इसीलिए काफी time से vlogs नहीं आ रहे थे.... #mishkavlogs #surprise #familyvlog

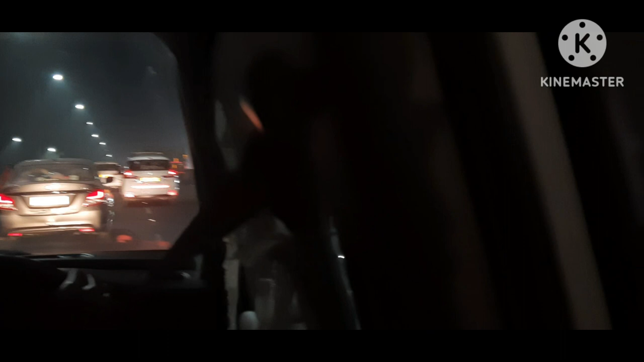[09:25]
मेरे ख्याल से आधा ही कवर हुआ था, और अंधेरा भी होता जा रहा था, क्योंकि ठंडक का टाइम है तो अंधेरा भी जल्दी हो जाता है।
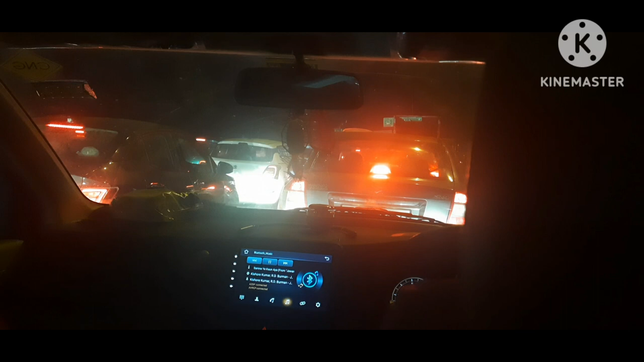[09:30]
तो हम लोग लगे हुए थे कि और कहीं ना कहीं ट्रैफिक भी मिल जा रही थी, जैसे कि यहाँ पर मिल गई है, तो हम लोग कहीं ना कहीं फंस ही जा रहे हैं।